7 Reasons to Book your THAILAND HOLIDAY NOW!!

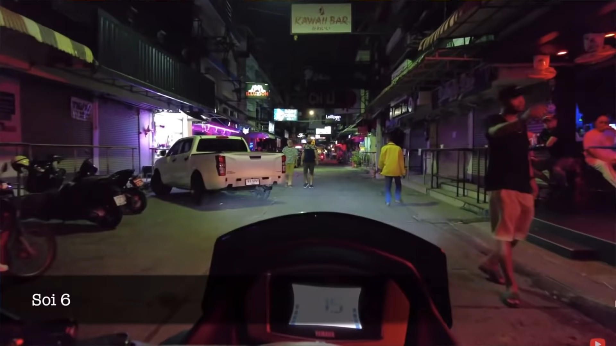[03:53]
you probably wouldn't want to eat in anyway to give you an example a lot of those places on soy 6 have just started to open just from yesterday so there's places everywhere starting to get their license